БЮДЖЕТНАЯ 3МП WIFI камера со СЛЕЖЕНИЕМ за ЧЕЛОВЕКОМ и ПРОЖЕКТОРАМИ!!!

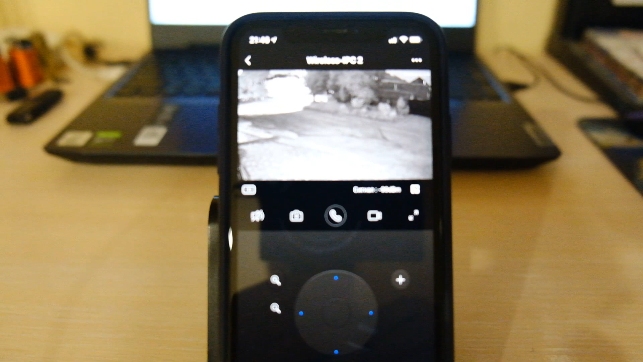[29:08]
Уже я просматривал ее, рассматривал и скажу вам, что картинка на очень достойном уровне.
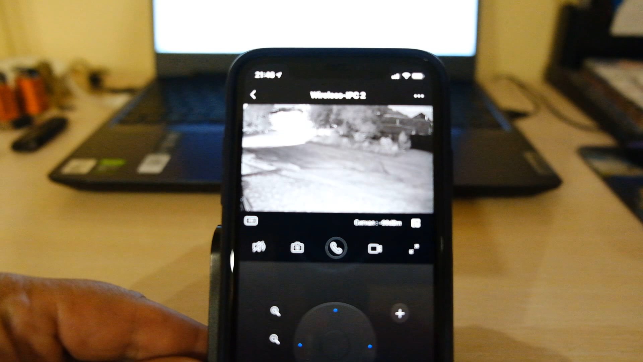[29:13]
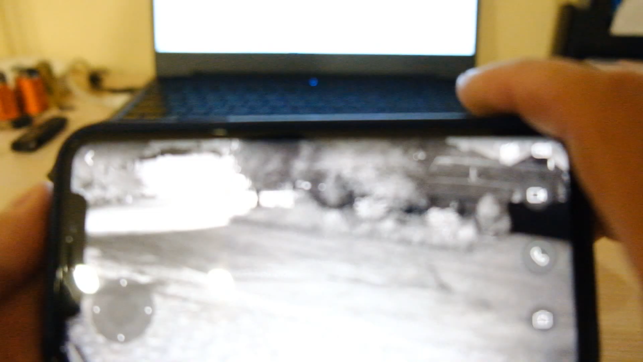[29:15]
Картинка по всей плоскости чистая. Шумы видны.
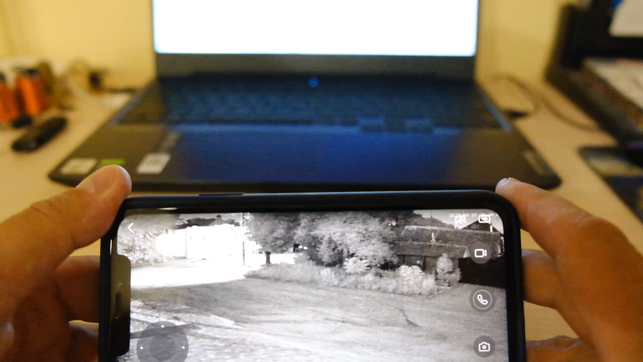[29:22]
Вот сейчас я начинаю присматриваться, что шумы немного видны. Недостаточная освещенность и видно шумы. Ну, что есть, то вам и показываю. Но качество картинки нормальное. Картинка все так же резкая, не расплывчатая. Предметы, вон магазин, даже надпись можно далеко вот там вон прочитать.
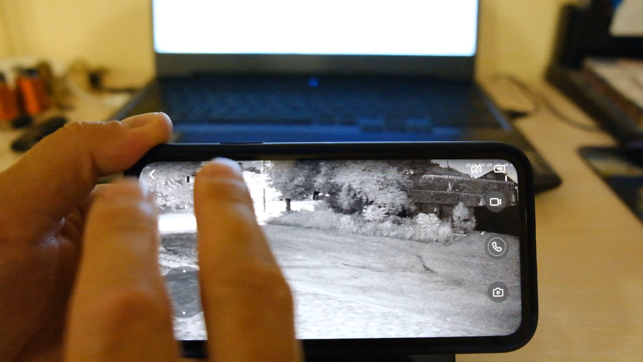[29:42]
Камера стоит сейчас в автомате, проходит человек,
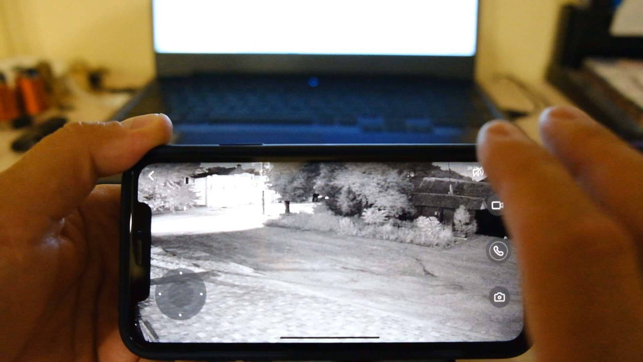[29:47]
включает, переходит в цвет, включает свои прожектора и провожает человека.
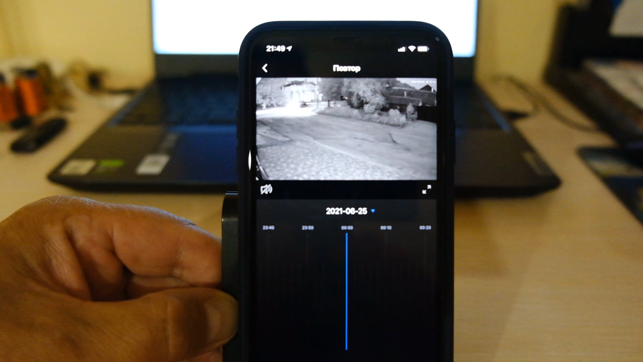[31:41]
Расстояние очень большое для слежки. Человек, кстати, вон в кустах идет. И камера, ну я так понимаю, что да, на этих людей вот среагировала.
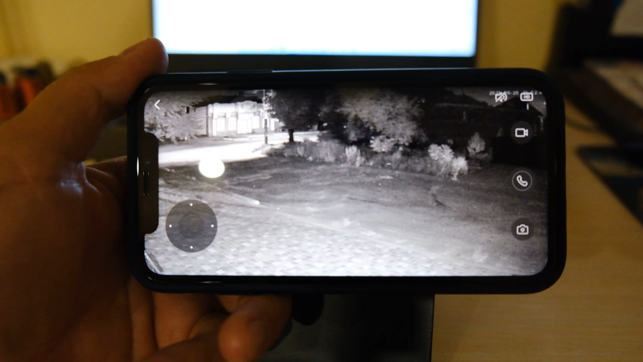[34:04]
Но вы уже будете сами себе выбирать по факту установки на вашей территории.
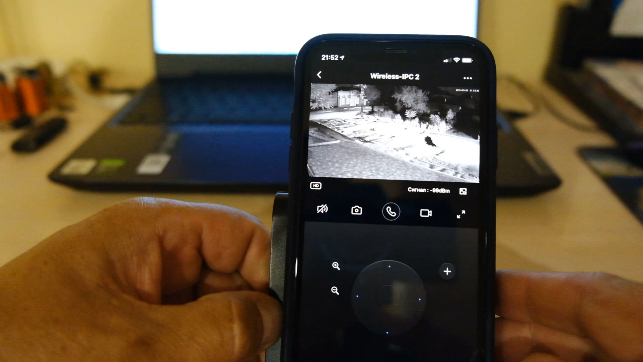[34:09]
Настраивать, так как говорится, под свою территорию. Какой режим лучше?
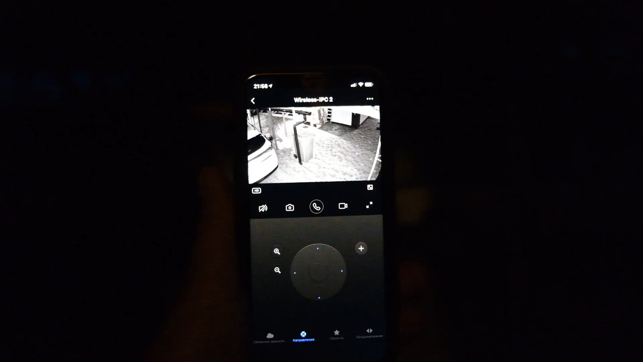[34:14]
Ну и стандартно повернул я камеру во двор. Сейчас она в черно-белом режиме.
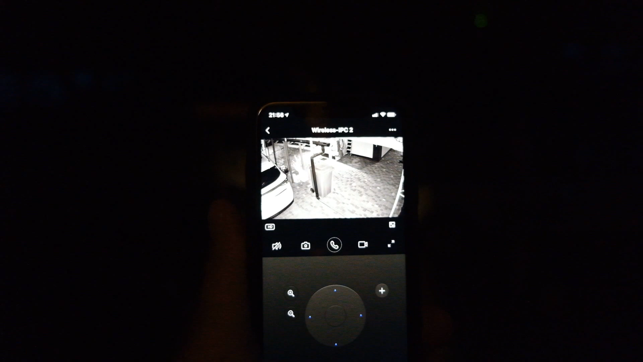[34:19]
Задействованием ИК светодиодов работает. И иду я, попадаю в ее объектив.
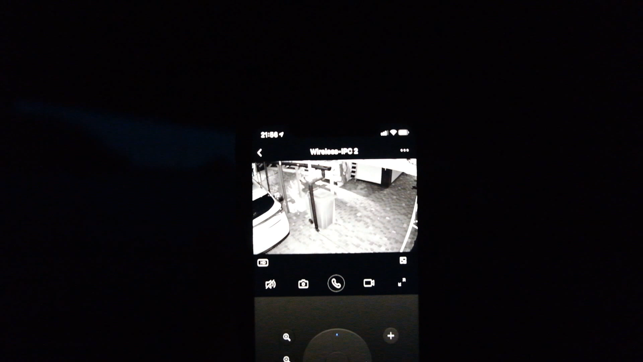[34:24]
Должна она меня определить как человека и зажечь свои прожекторы.
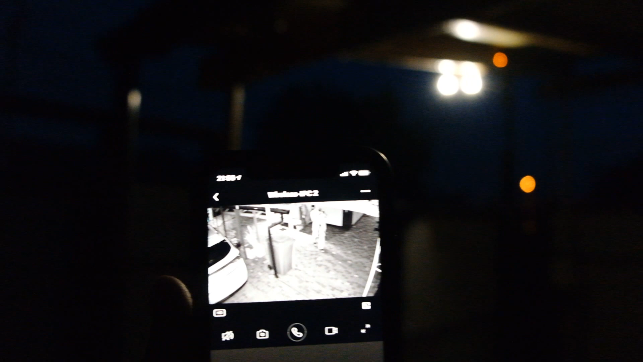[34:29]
Очень моментально это произошло. Ну, классно, посмотрите. Не знаю, камера передаст или нет.